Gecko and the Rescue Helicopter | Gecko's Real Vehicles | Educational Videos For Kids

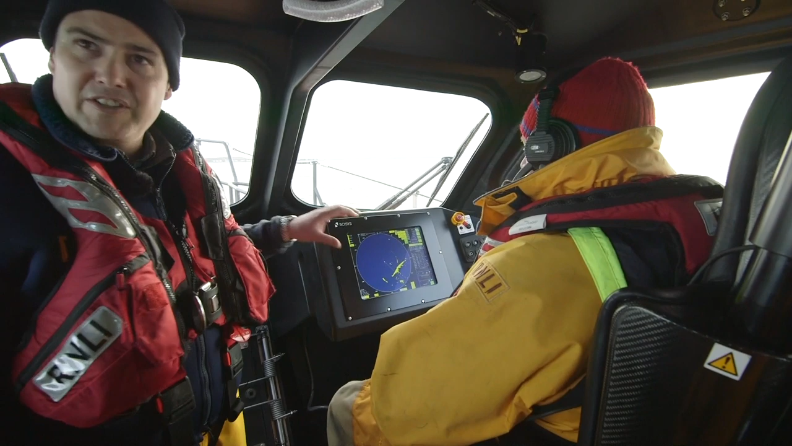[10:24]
The radar will see in the dark or it'll see through fog when we can't see anything. And then we have the helmsman seat. This is where the lifeboat's driven from.